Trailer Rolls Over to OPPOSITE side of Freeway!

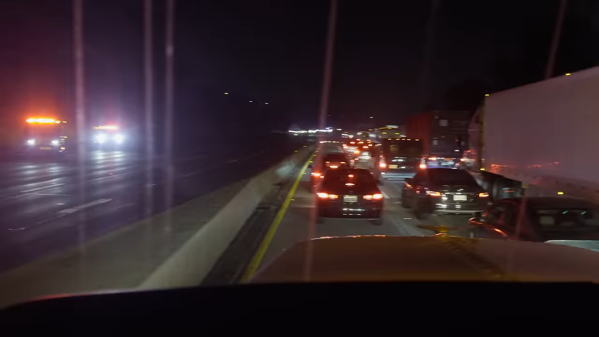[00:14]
Good morning, ladies and gentlemen. It's approximately 2-3 something in the morning.
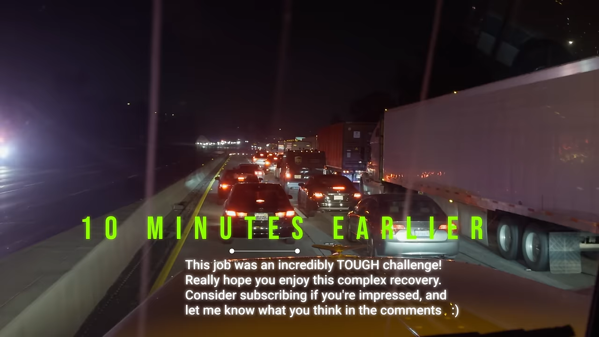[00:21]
I lost track. Responding to an absolutely major accident. We got both sides of the freeway shut down, so I'm stuck in this parking lot of a freeway. Once I clear here, though, I'll be able to pass those flares. Not quite sure on exactly what we got. Something about a tractor trailer went over the center divider right here, so it's on both sides of the freeway. Oh, but they're gonna talk to me.